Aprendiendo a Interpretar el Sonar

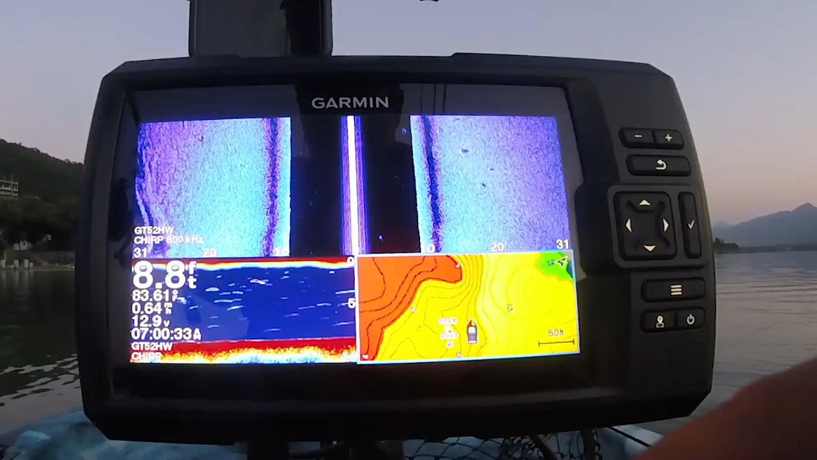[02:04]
On screen: depth 8.8 ft
Miren, esto es lo que necesito empezar a saber interpretar, racita, porque normalmente yo los veo en mi sonar, que es un Striker 4, y pues no me late que sean peces.
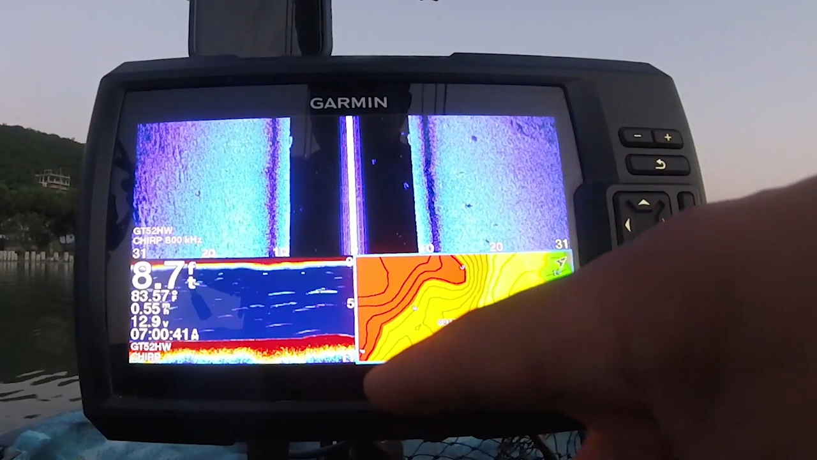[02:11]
On screen: depth 8.7 ft
Acá se ven tanto en el Side View como en el Down View, que bueno, es el sonar tradicional, pero no sé si sean peces.
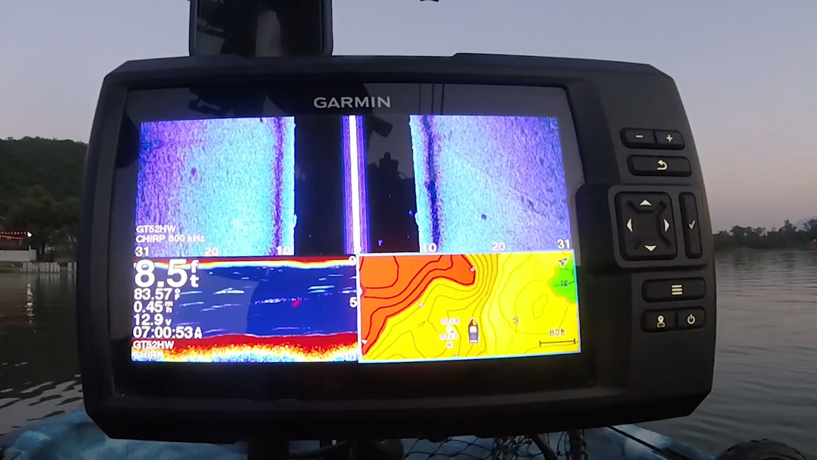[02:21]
On screen: depth 8.5 ft, water 83.57°F
Sigo ahorita buscando, miren, me voy a acercar a la zona de las piedras, y aquí es donde se empieza a ver algo de estructura en ambos sonares, con algo de manchitas pegadas a la estructura.
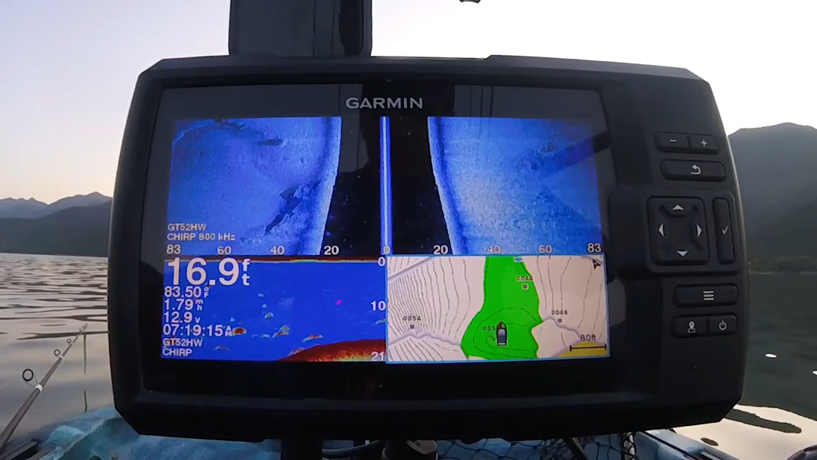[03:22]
On screen: depth 16.9 ft, water 83.50°F
Vamos a ver si encontramos las piedras principales. Y aquí se ven las piedras principales, un poquito más de estructura aquí en el fondo.
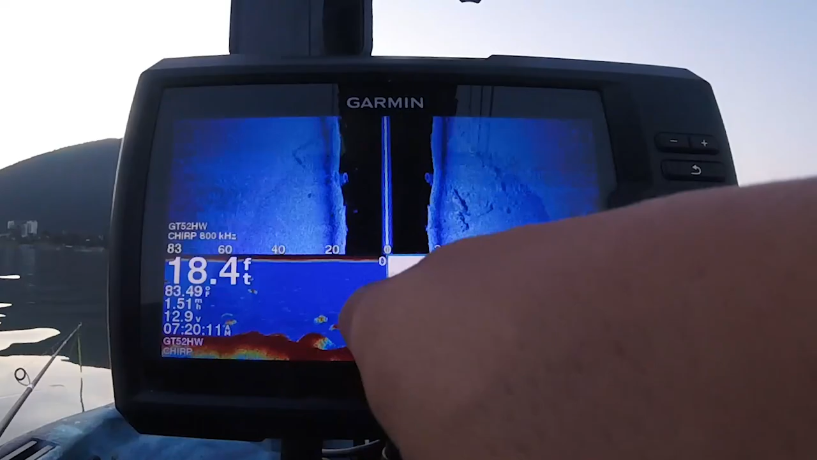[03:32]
On screen: depth 18.4 ft, water 83.49°F
Se ve algo de actividad, así que vamos a probar esta zona a ver si le sacamos algo.
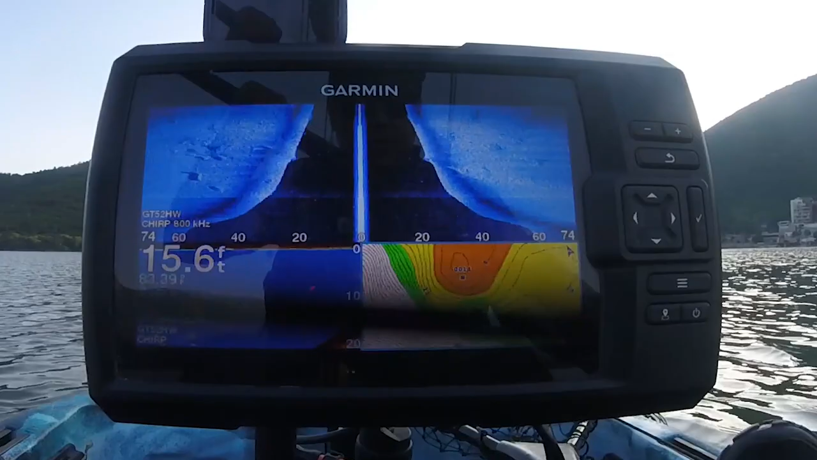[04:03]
On screen: depth 15.6 ft
Ok, amigos, voy llegando aquí al área del chipote o la isla hundida, la que está en el centro de la presa, frente a la cortina. Aquí me voy acercando, aquí ya se ve donde está marcado el punto. Vamos viendo cómo vamos subiendo la caída, yendo hacia aguas más bajas.
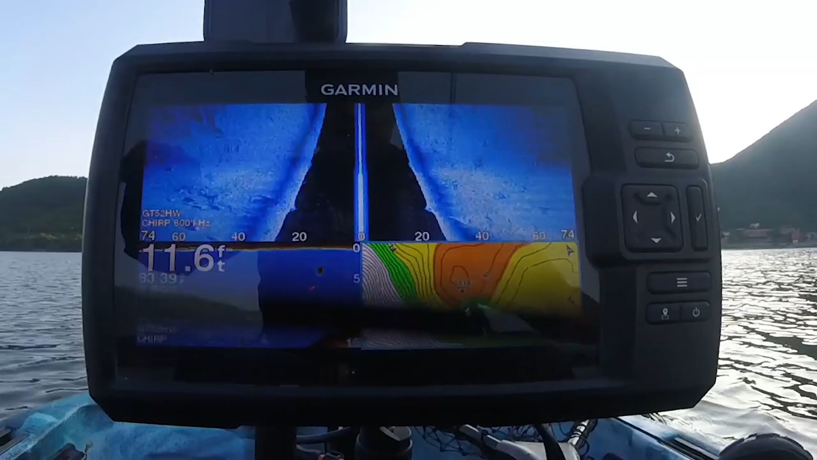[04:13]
On screen: depth 11.6 ft
Y ya que estemos sobre la isla, sobre el punto, vamos a ponerle atención un poquito a la estructura. Ya se empieza a ver el fondo rocoso. Ya estoy a 7 pies de profundidad. Y bajando 6 pies, ya estoy llegando a lo que es la parte más baja de la isla.
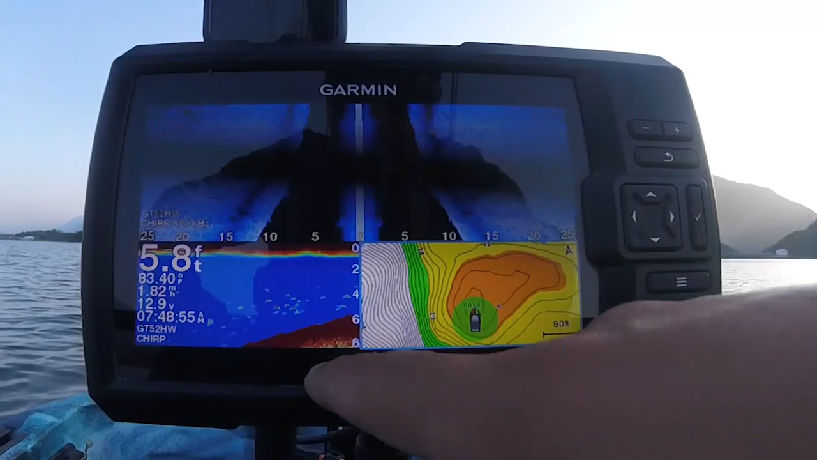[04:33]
On screen: depth 5.8 ft, water 83.40°F
Se ve algo de actividad aquí. Ya se ve todas las piedras aquí en el fondo, en la orillita.
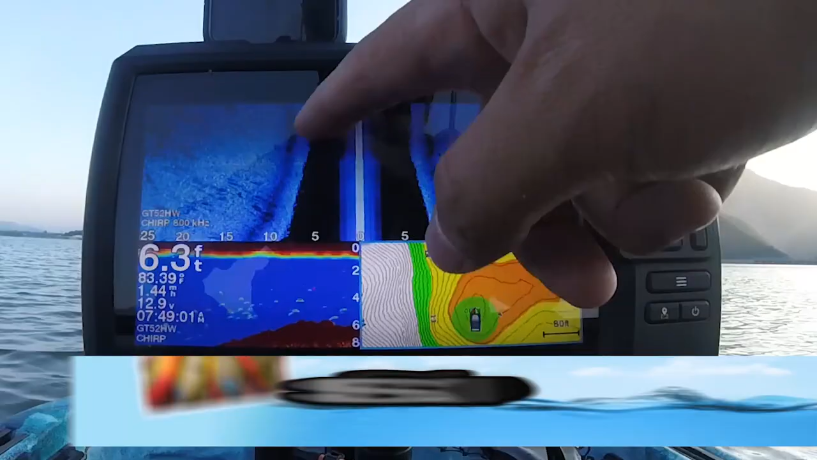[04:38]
On screen: depth 6.3 ft
Esto es, para los que no sepan, son la vista hacia los lados del kayak.
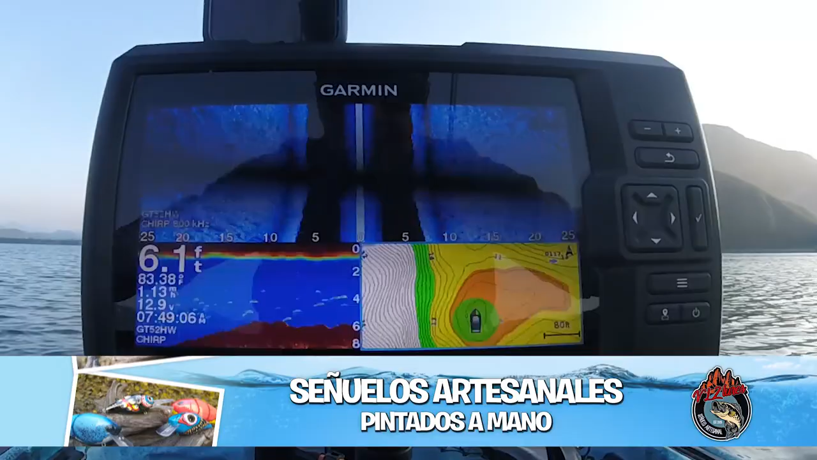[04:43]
On screen: depth 6.1 ft
Yo la verdad es que no soy para nada experto en sonares. Estoy aprendiendo junto con ustedes. Así que cualquier duda que tengan, pregunten.
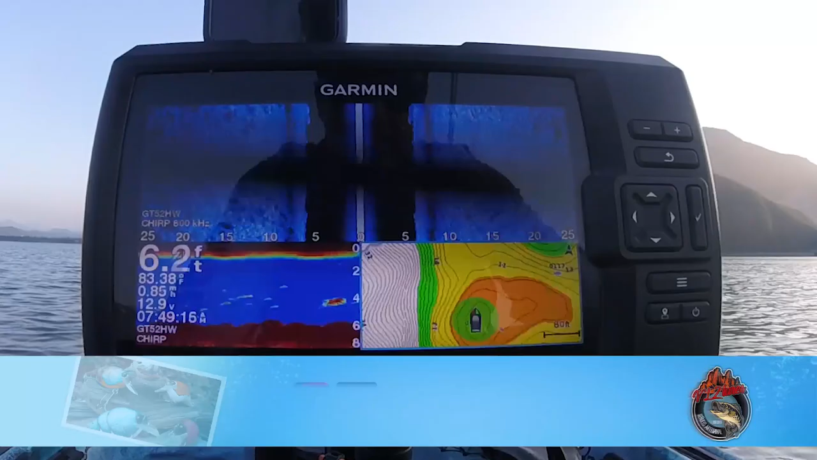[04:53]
On screen: depth 6.2 ft, water 83.38°F
Trataré de investigarlo y se los haré saber en futuros videos. Miren el fondo, es pura piedra, por eso funciona muy bien aquí. Se ve algo de manchas, esta parece ser una mancha de sardinas,
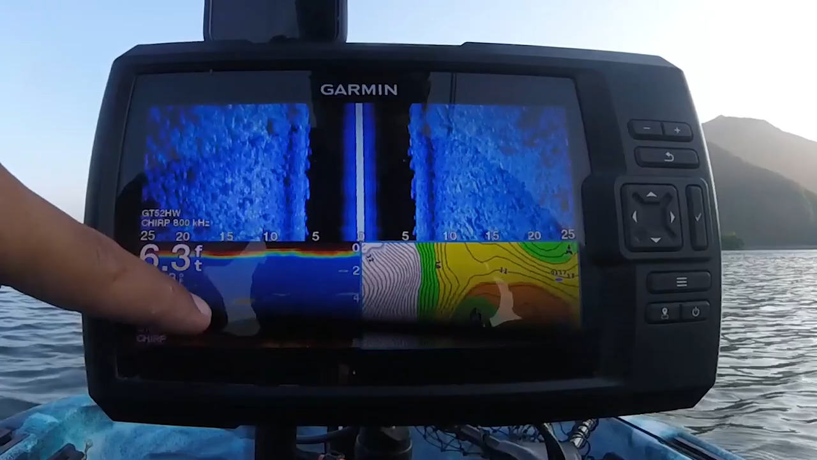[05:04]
On screen: depth 6.3 ft
algunas manchitas que no estoy seguro si sean lobinas, pero bueno, vamos a pescar un ratito aquí.
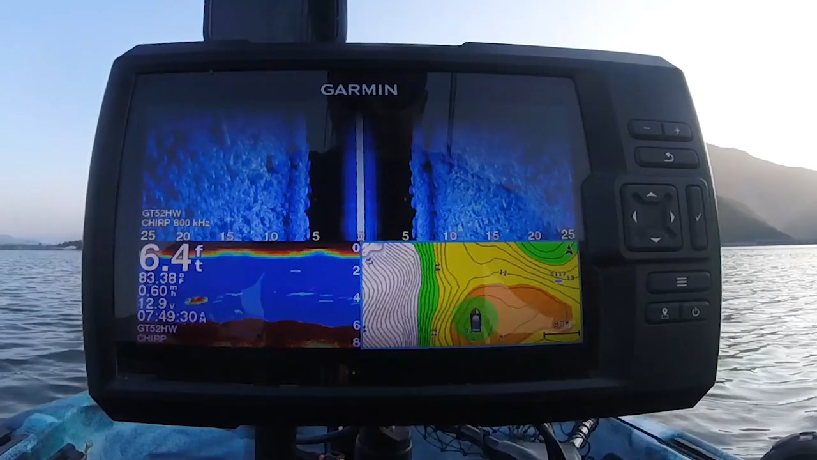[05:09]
On screen: depth 6.4 ft
Voy a tirar un Squareville, vamos a ver si nos da algo de captura.